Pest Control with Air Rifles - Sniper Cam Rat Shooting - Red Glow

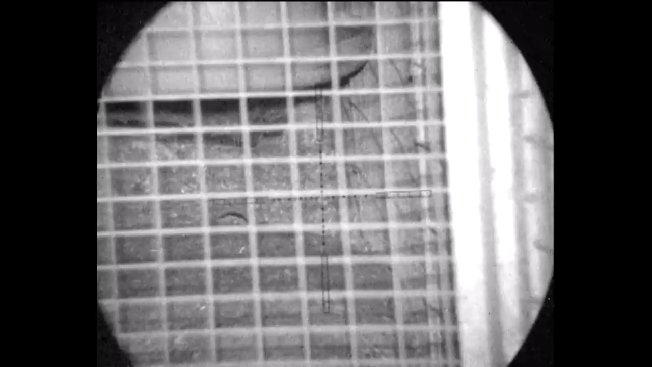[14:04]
With the helicopter tail. And that's the end of him.
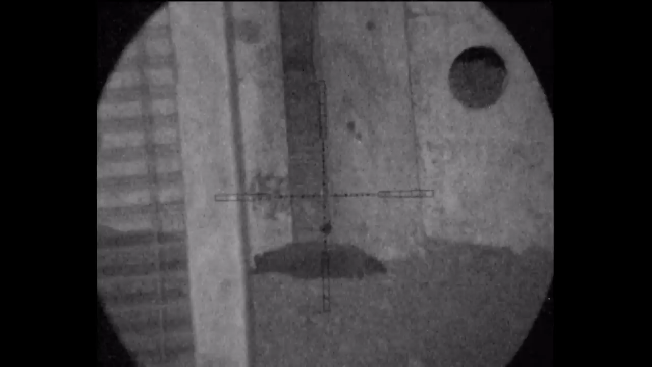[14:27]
Or halfway up the ear. Maybe even the front edge. Seems to be quite effective.
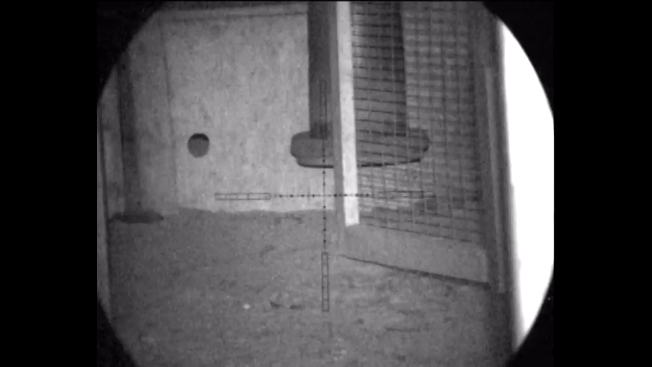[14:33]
Plays with probability. The pellet wanders off a bit. They'll still strike it in the brain.
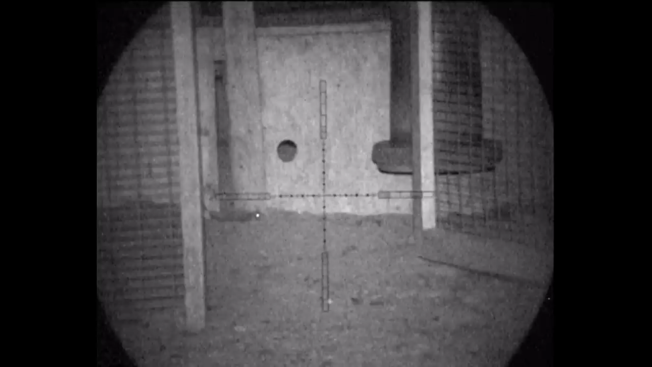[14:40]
There's eyes up there to the left. Chickens roosting.
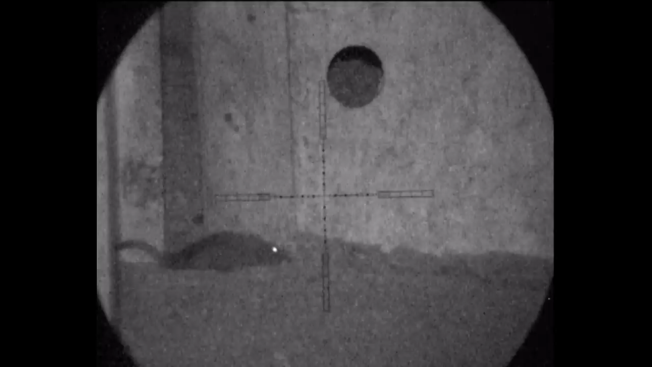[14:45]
Quickly zoom back in. Not a lot of movement off that one.
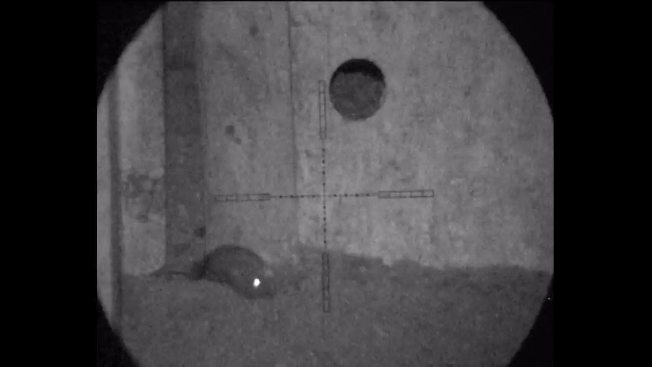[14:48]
It looks like the pellet's taken a deflection by that exit wound.
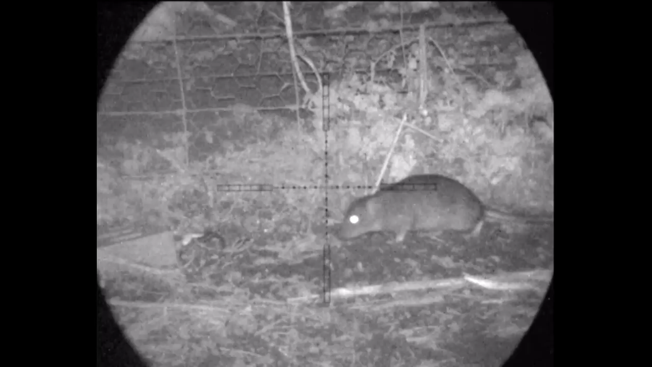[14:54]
I'm off for a wander again now. Spot this one by the hedge. Nice crack. The pellet on skull.
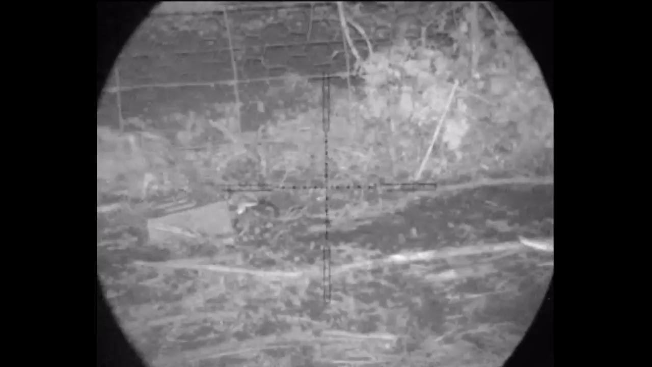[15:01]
That's a little bit of a kick. Comes to rest there. I'm quite happy with that shot.
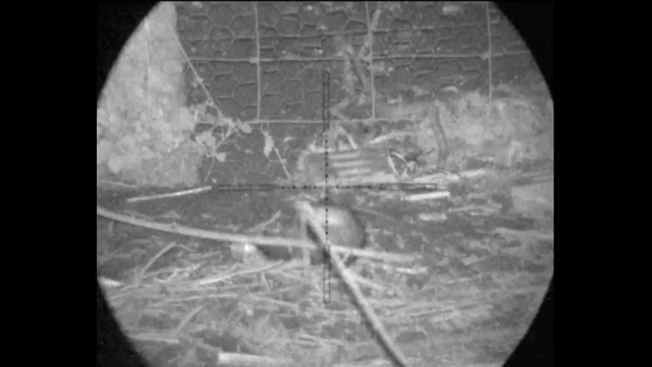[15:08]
Back the zoom back off a bit. Just in case I pick up another one.
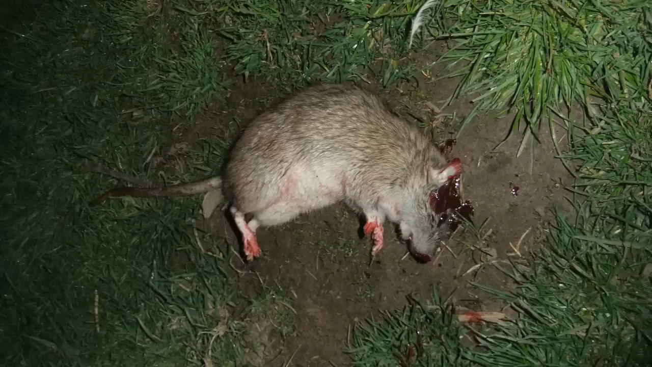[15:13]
Made quite a mess of the head on that one.
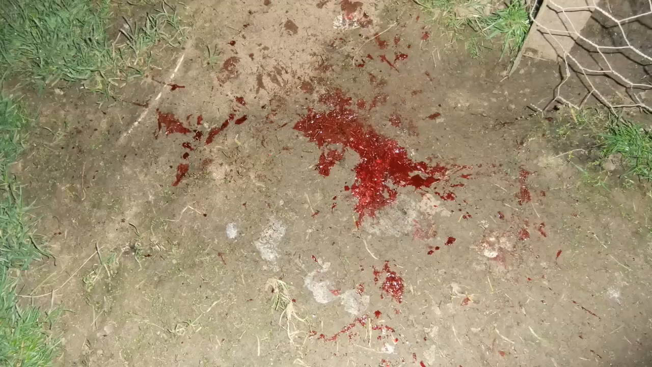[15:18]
You can see the blood. Where I initially hit him. They do bleed out quite quickly.
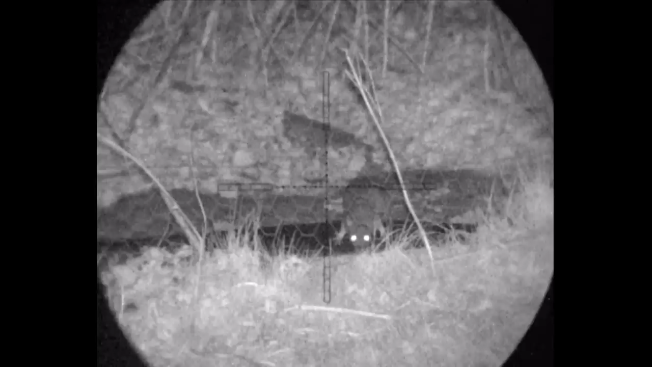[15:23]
Nice spot this one having a drink. And line up on him. He's off. No wait he's stopped. And he's off again. Rather annoying that. This seems to be a good spot. So it pays to hang around a bit.
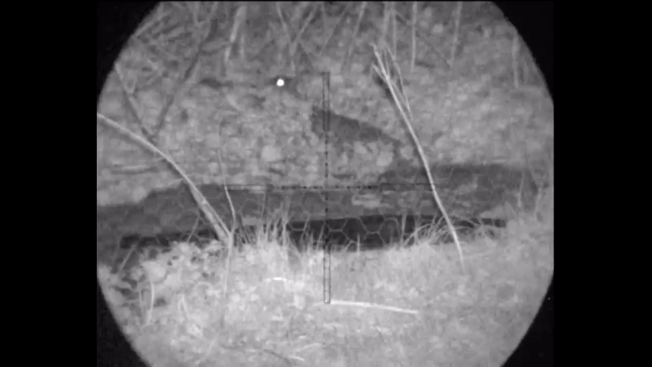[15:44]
There's eyes everywhere. There's some sort of rat game going on there.
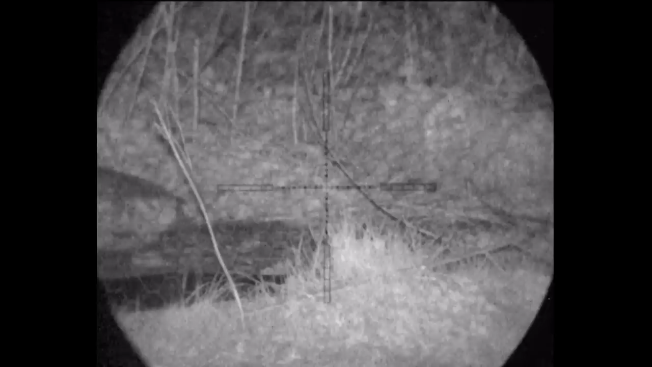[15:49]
I'll start to line up on this one.
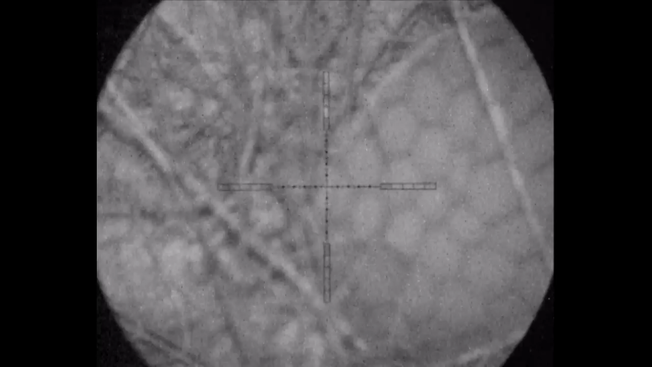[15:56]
Get him straight in the top of the head. He's kicking around in the grass.
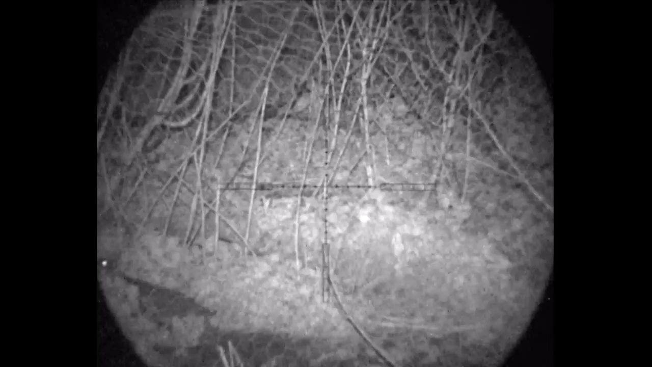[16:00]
Another eye sticking out. They feel safe in their holes.
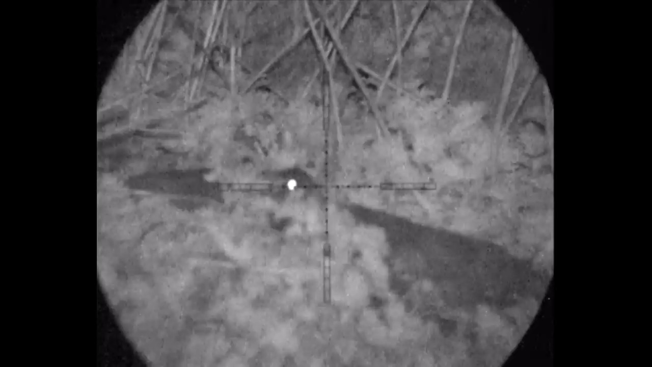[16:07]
They tend to stick their head out. Just for a nose about. So I'll line up on him. I do believe I missed that one.
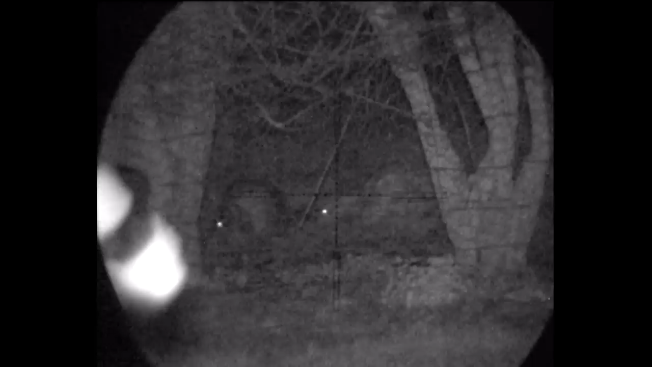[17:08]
See the livestock getting the hedge. Make sure you ID it before you shoot an eye.
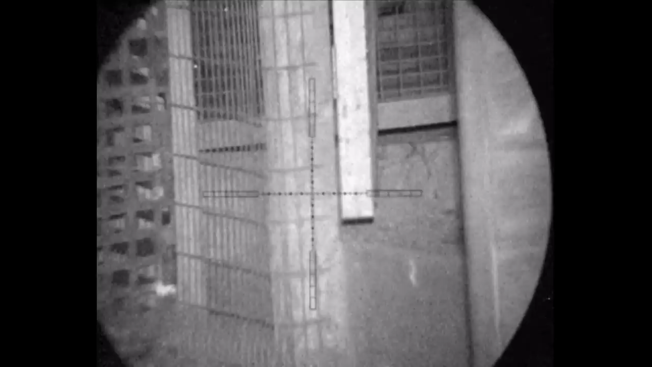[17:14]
Come back to the sheds again. Don't trouble the way these sheds are.
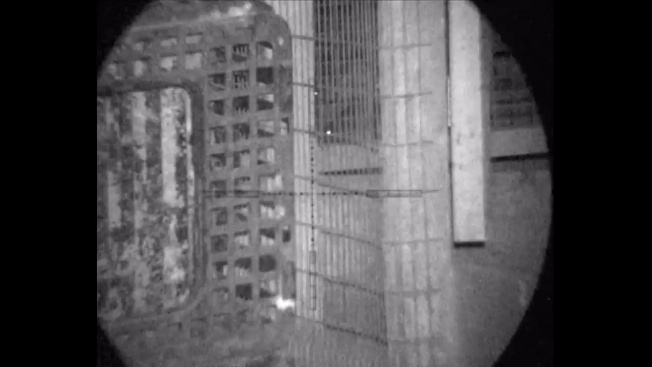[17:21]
These rats get in the back. You can't get at them. Some pretty big ones in there.